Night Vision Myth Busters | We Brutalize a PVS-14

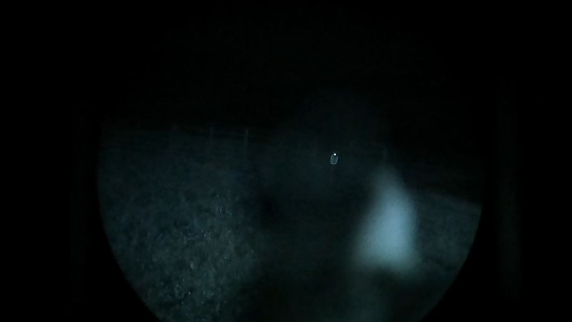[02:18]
And we will be using that shot to compare clean tube versus potentially damaged tube.